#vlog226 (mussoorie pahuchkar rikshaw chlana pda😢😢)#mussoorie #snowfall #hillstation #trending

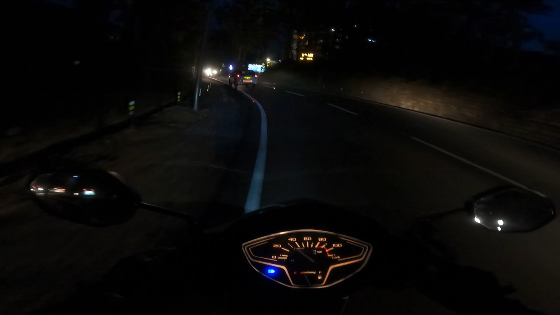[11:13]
हैं गाइस हम पहुंच चुके हैं दहरा दून और ये देख भाई अंधिर हो चुका है पूरा अभी आपको जाला दिखेगा
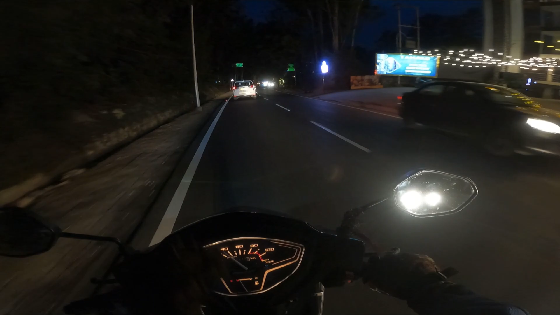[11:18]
बट उजाला भी आपको दिखेग मार्केड वाले अरिया पर